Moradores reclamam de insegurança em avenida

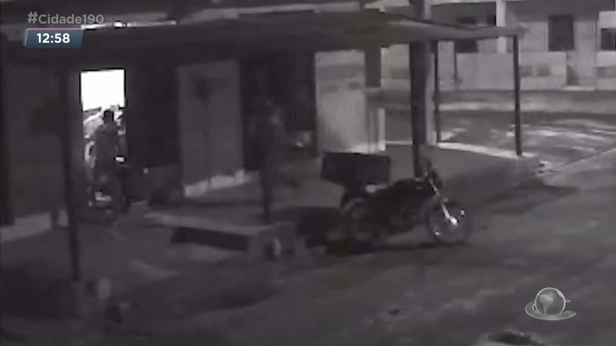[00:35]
Rendem a vítima sob a mira de uma arma de fogo. Tem uma movimentação ali do lado de fora, né?